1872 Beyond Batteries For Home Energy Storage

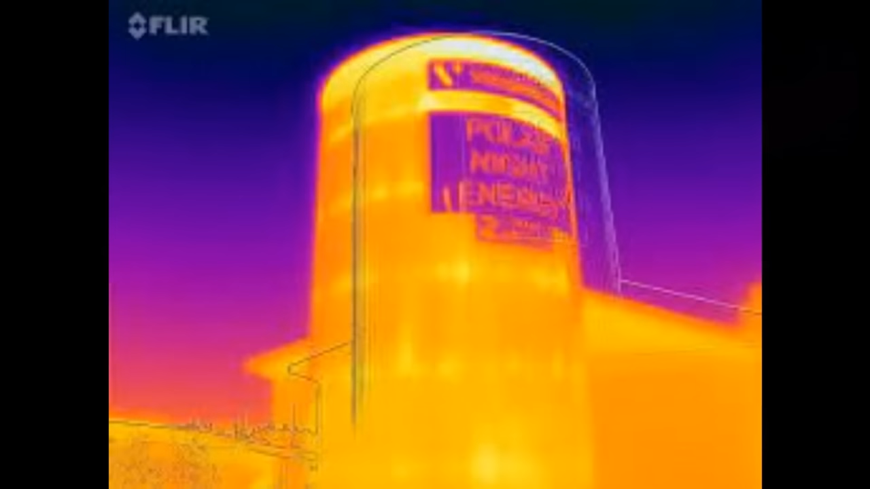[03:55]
It's basically just a big old pile of sand in a thermos. They heat it up when they've got the energy generation and then they let the heat out later.